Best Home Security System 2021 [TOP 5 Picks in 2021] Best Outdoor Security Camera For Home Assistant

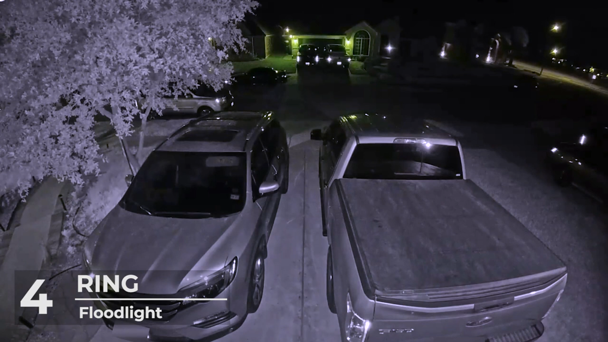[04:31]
thereby scaring off any would-be pretty thieves. This high-tech security gadget monitors the field of view in 1080p high-definition resolution.